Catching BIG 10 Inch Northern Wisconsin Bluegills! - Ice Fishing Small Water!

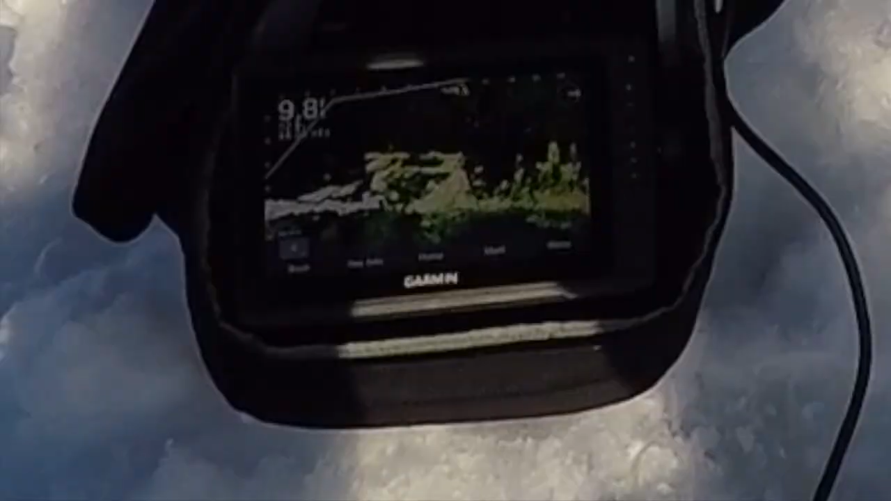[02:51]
It looks like they're on the other side. Yeah, it looks like there's a couple on the other side. There's, do you see the one in the middle of it? Not really. Little flicker.
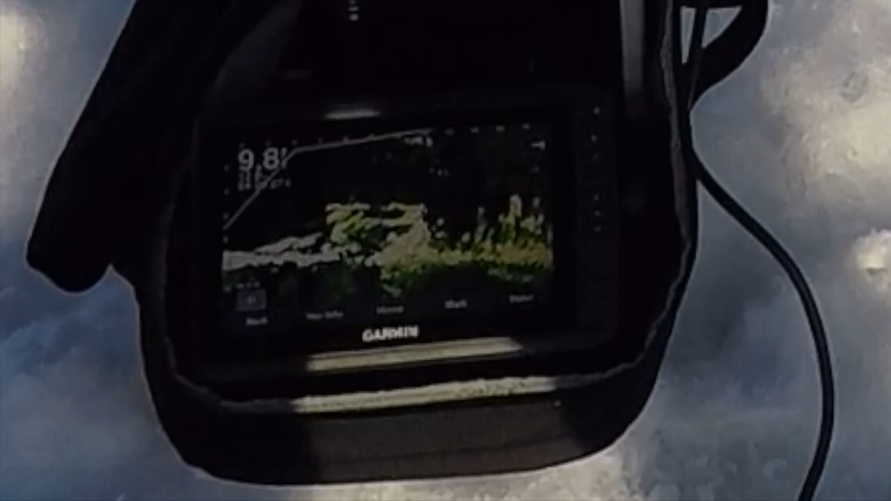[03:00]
There's one on the left bottom corner.
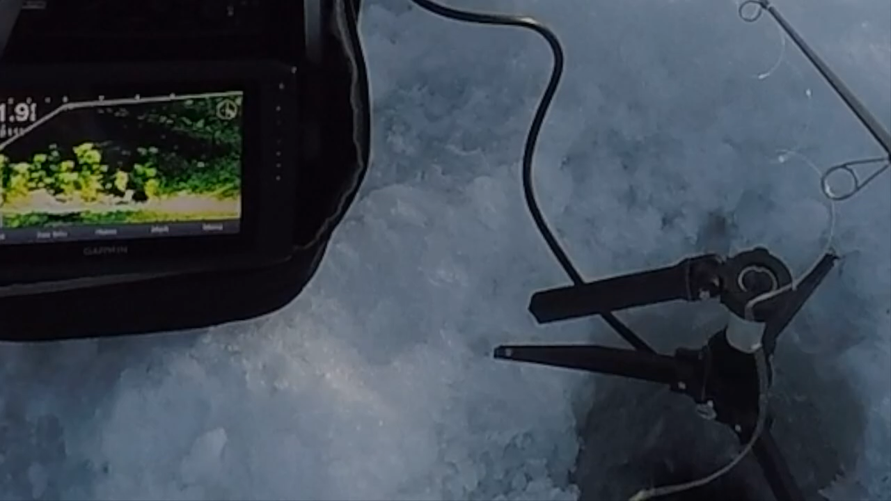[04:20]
Yep. What is that? A walleye?